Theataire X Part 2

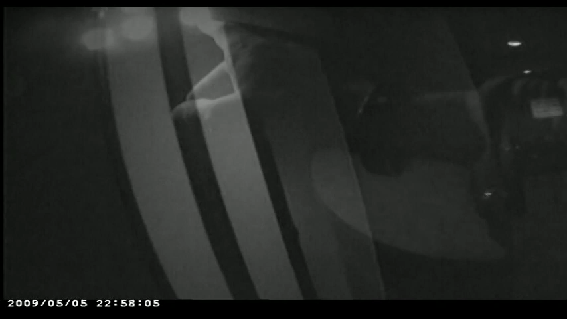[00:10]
Ordinance regulating adult businesses and clear criminal activity,
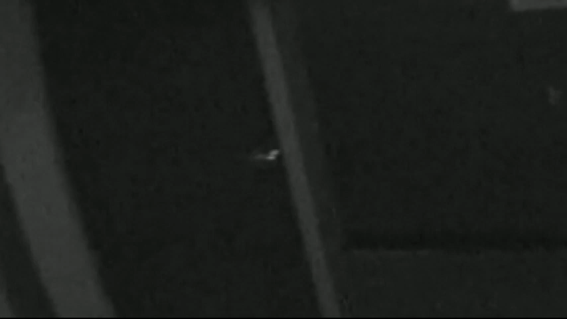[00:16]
from doors on peat booths to so-called glory holes between them and open sacks.